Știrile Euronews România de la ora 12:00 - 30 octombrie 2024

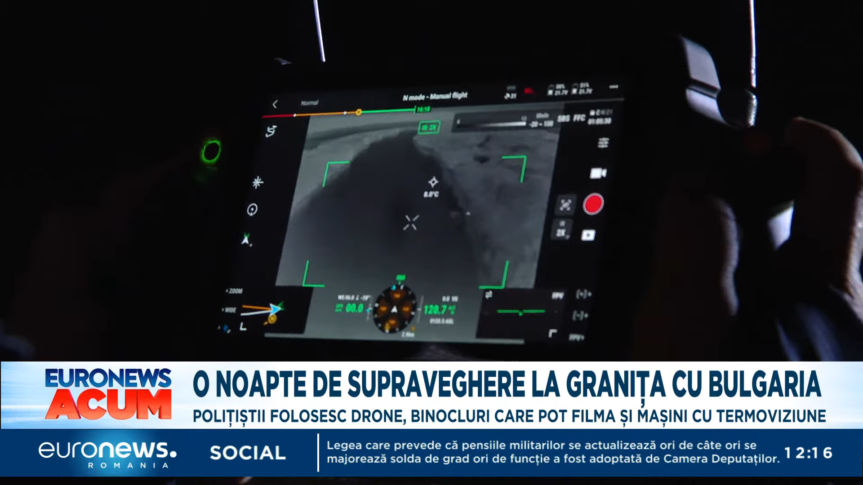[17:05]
Mai stăm cu ochii pe aia, poate să fie o călăuză. La Giurgiu, drone de ultimă generație supraveghează Dunărea din aer.
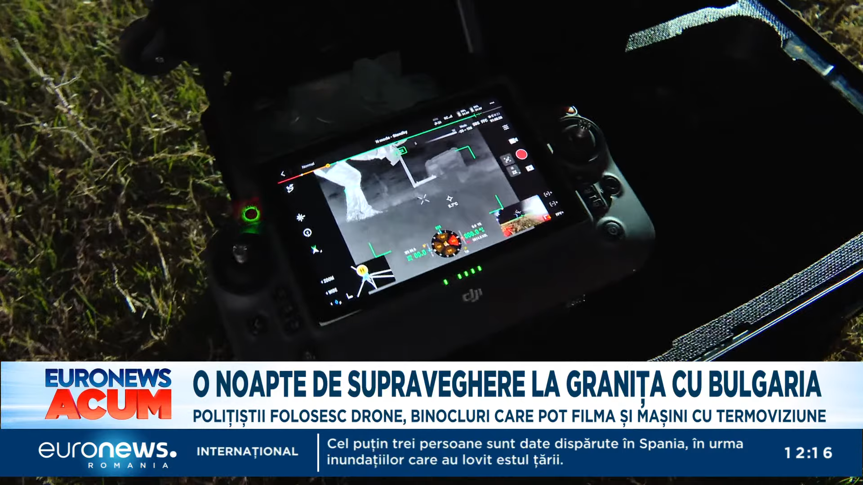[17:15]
Pot fi ridicate la un kilometru înălțime și zboară până la 7 kilometri.
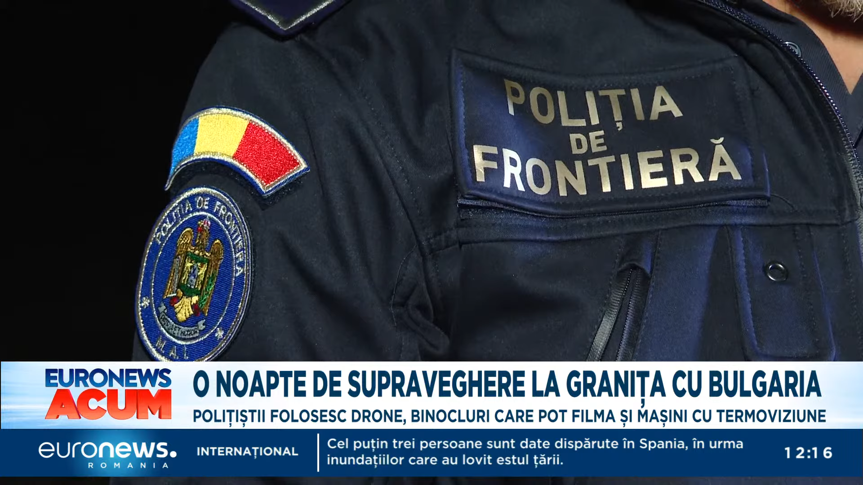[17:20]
Au senzori infraroșu și camere termice care detectează diferențele de temperatură și le permit polițiștilor să observe orice mișcare.
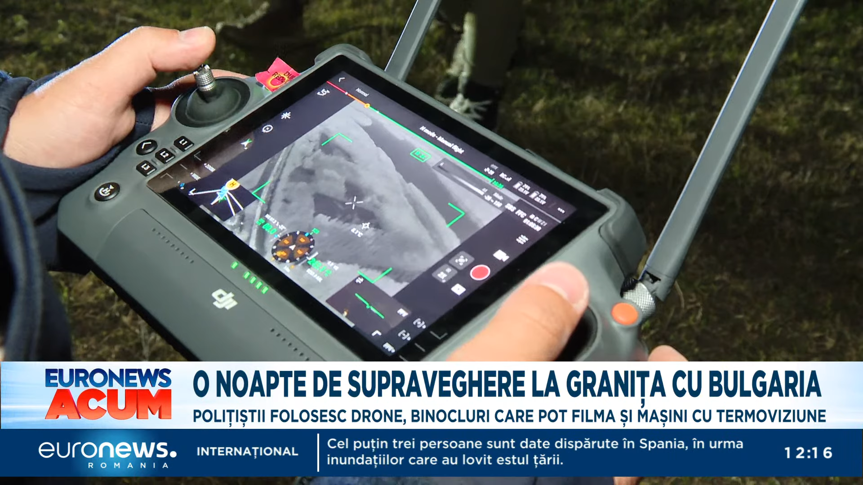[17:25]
Eu primul luminile să nu fie depistat, da? Aici se poate observa un grup de persoane care suntem chiar noi.
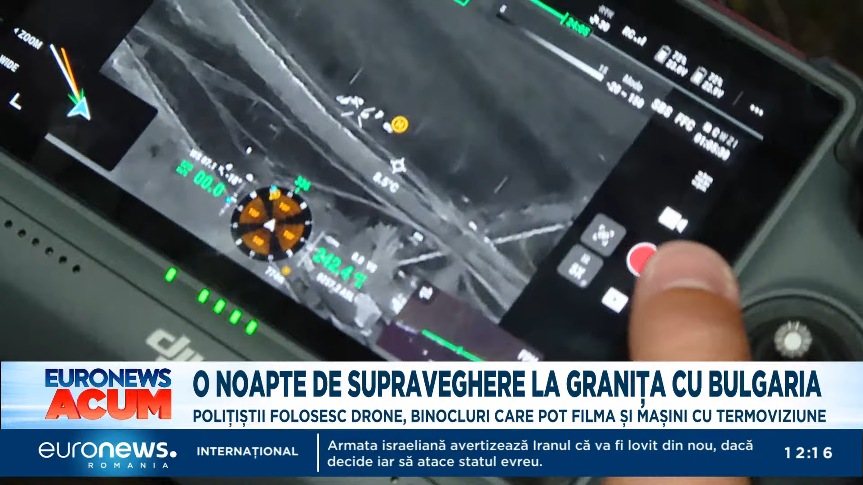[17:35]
Săptămâna trecută au fost găsite aici la Giurgiu un grup de 10 persoane. Au trecut cu barca, bănuiesc. Au trecut cu barca, sunt călăuze.